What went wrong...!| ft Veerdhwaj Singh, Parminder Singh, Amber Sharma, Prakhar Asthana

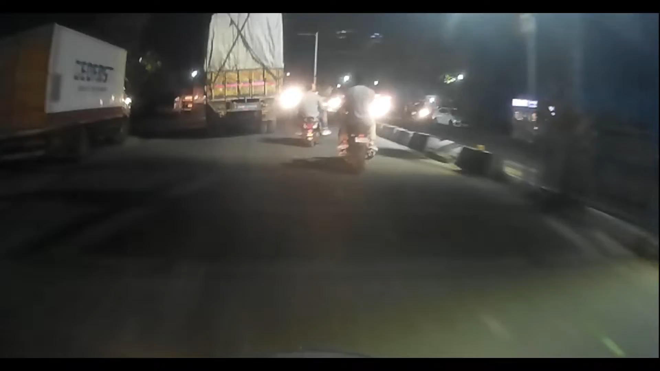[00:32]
तो निकल पड़े हम छे बंदे बिर्यानी खाने तो लेट में इंडिडि़्यूस यूट पीपल इत्मी एवजी पे हैं परमिंदर पाजी और उनके साथ पीछे बैठ हैं अंबर वोगो पे हैं प्रकाश और
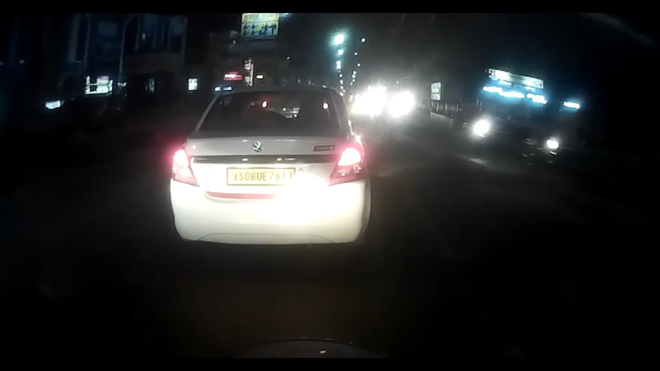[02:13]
बस ट्राफिक का नाम लो ट्राफिक हाजिर
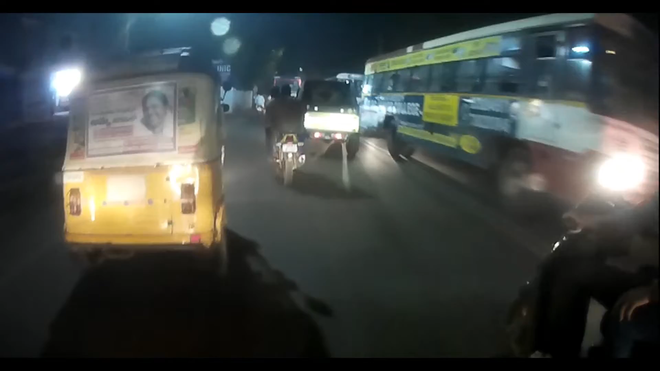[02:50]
यहाँ देखो क्या खतरनाक लग रहा है बॉस बहुत से जिप्सी को भी बहुत से मॉडिफिकेशन कर रहा है
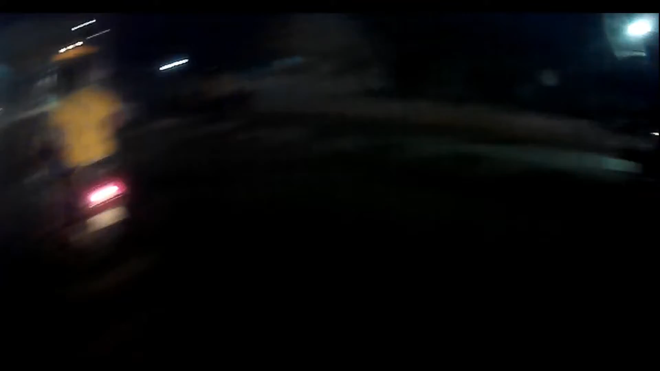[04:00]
इंस्टैंट्ली लाइक इस गाड़ी में तो किख है नहीं तो अब यह अगर बैटरी डाउन है और सेल्फ स्टार्ट नहीं वह रेस्टोरेंट पे तो वापस आना महँगा पड़ जाएगा तो देखते हैं कोई बैटरी शॉप और पहले इसका कुछ काम करवाते हैं में भी बैटरी रिप्लेस होगा सबाश यही कमी थी
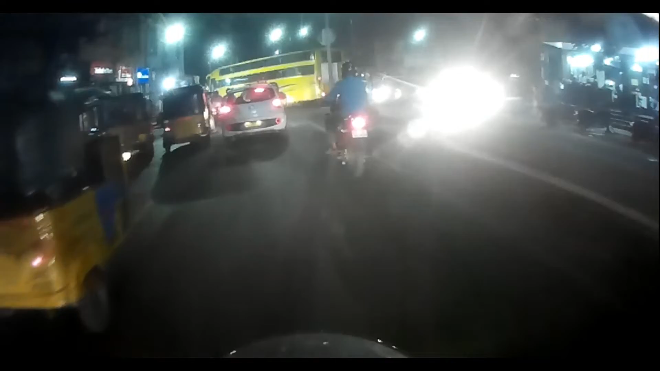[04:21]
बहुत सही बहुत सही कितने अच्छे से कट कर रहे हो आप टर्निंग ले रहे हो यह
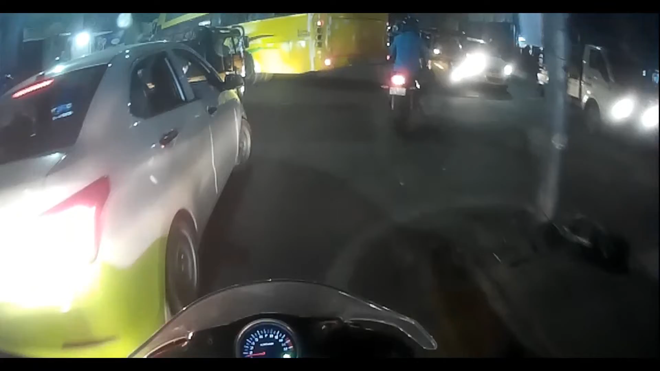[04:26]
बस कट टर्न करने की जगह है तो आप एक बस की चक्कर में पुरा ट्राफिक अटक गया